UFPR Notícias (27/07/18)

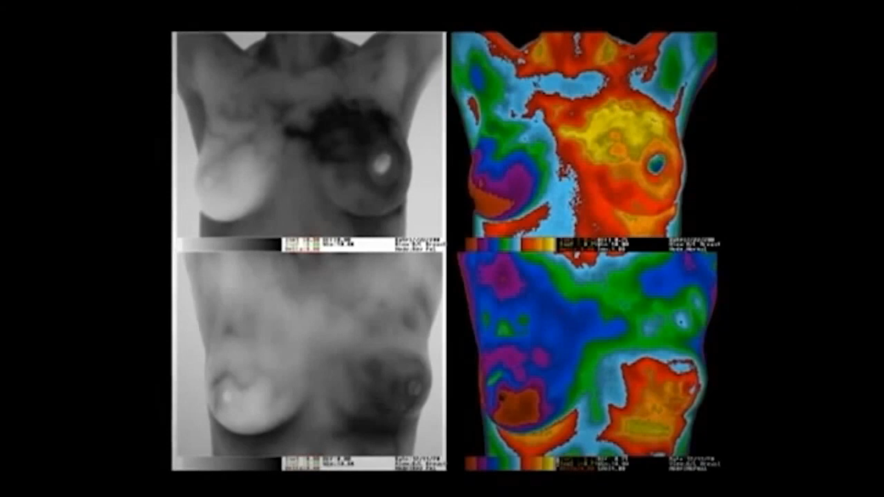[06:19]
identificação precoce de doenças como o câncer de mama.
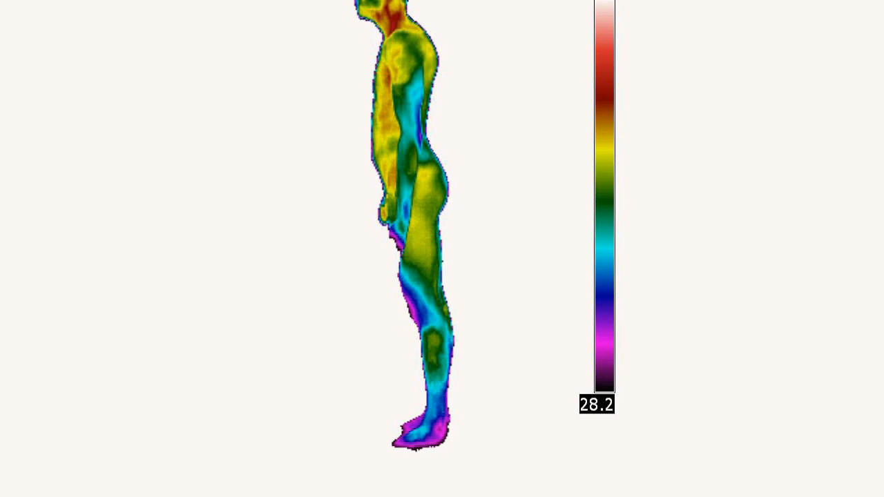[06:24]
O equipamento funciona como uma espécie de cabine com temperatura controlada e que cria condições adequadas
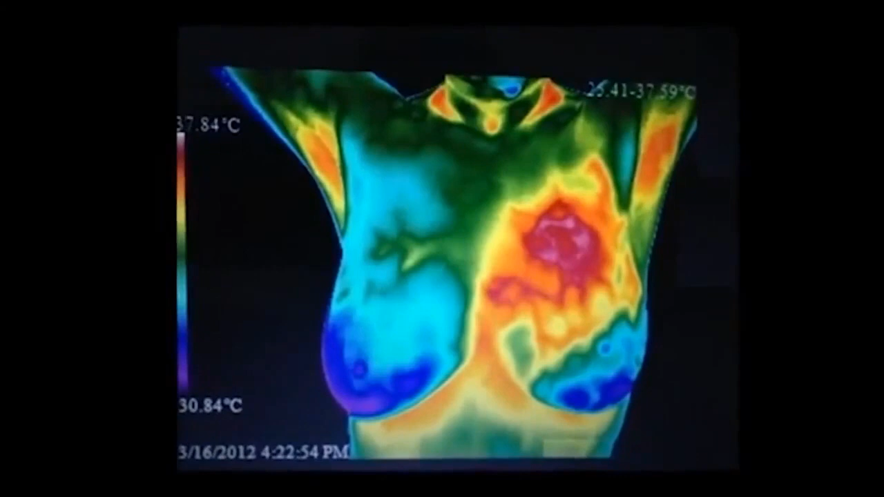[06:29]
On screen: scale bottom 30.84°C
para coletar informações dos pacientes e assim ter um primeiro diagnóstico de enfermidades.
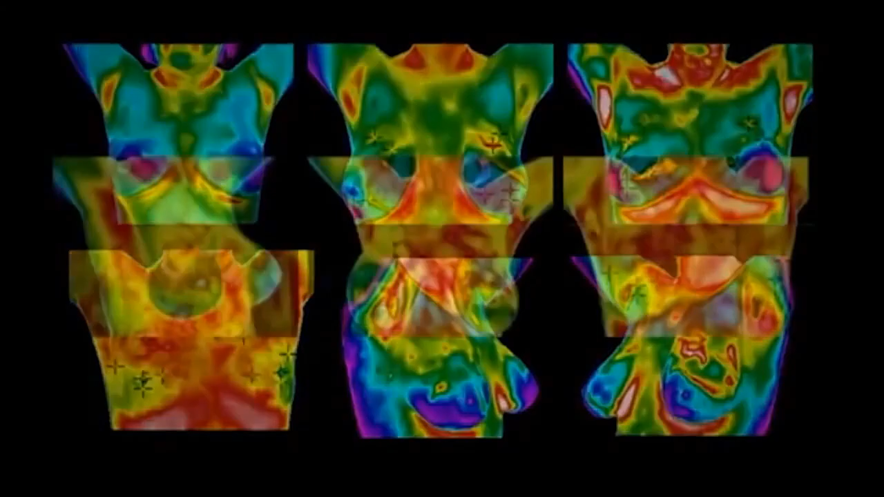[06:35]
O que nós pensamos para essa tecnologia foi o desenvolvimento de uma cápsula,
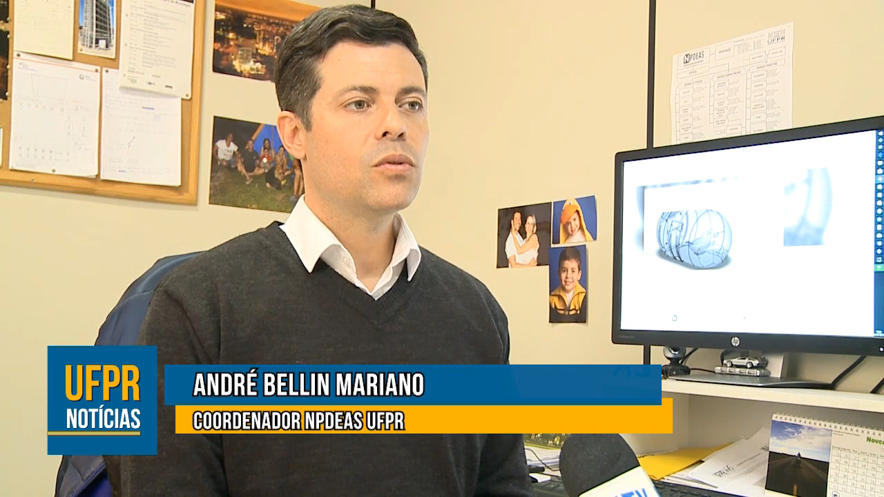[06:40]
um local onde o paciente vai entrar e de uma forma automatizada uma câmera vai coletar essas imagens e vai ser analisado por inteligência artificial usando um algoritmo desenvolvido pelo grupo
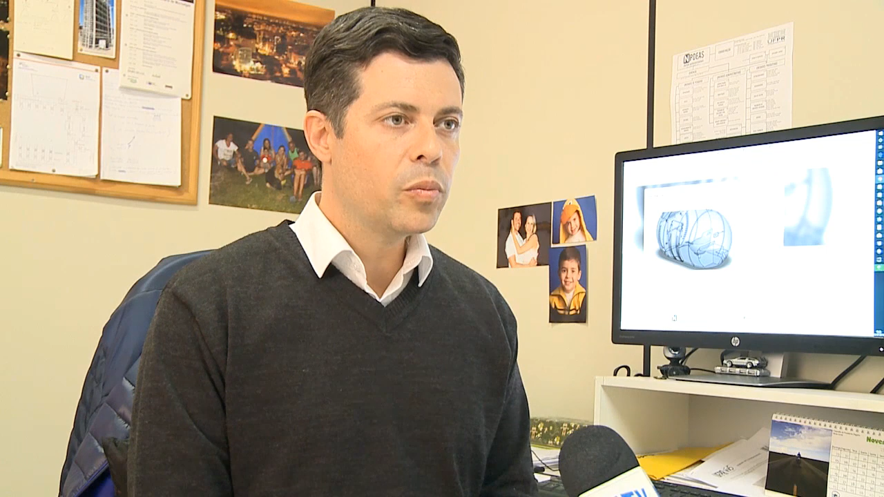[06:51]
para dar com uma precisão científica e com critérios o diagnóstico ou a indicação de que está realmente acontecendo alguma alteração no corpo humano.
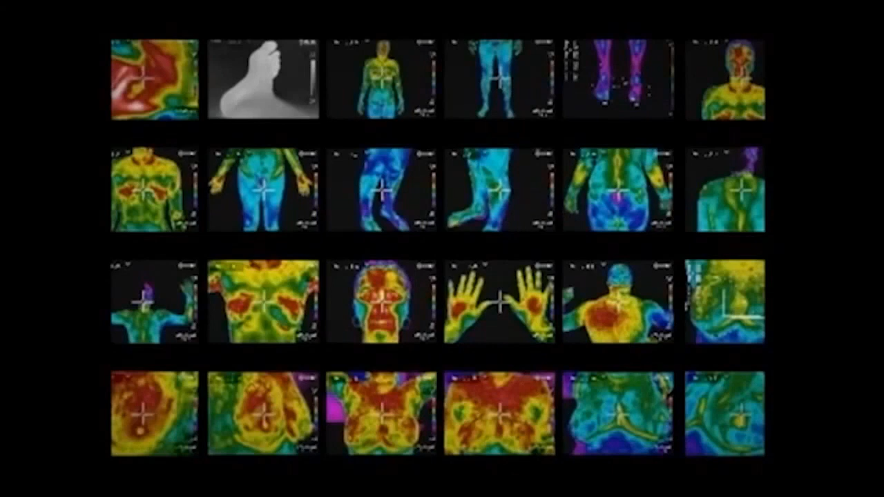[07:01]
A termografia é uma tecnologia que usa imagem infravermelho e é muito usada na indústria e na parte militar.
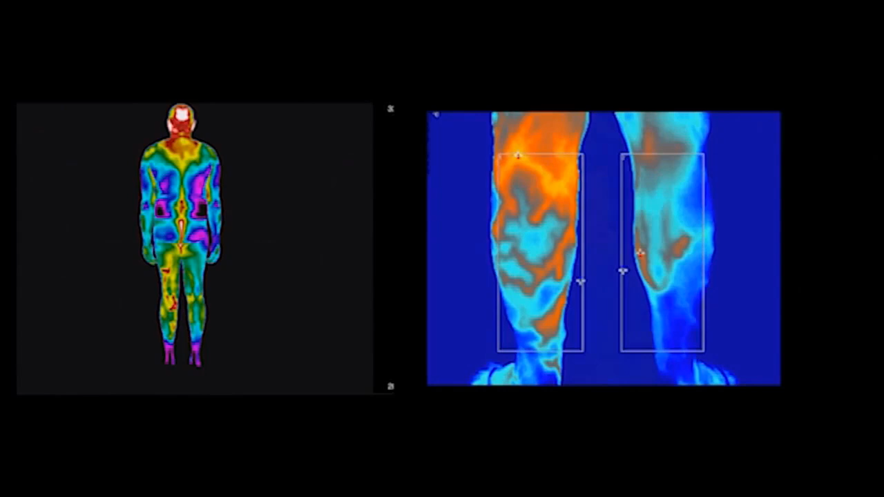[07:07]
Mas há alguns anos ela passou a ser usada também na medicina e na veterinária.
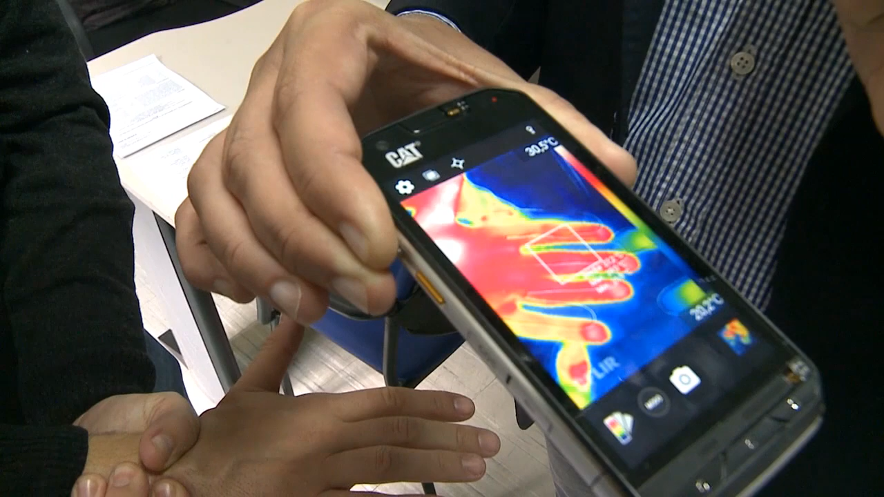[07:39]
Isso acontece por conta da circulação ou não do sangue em alguma região do corpo.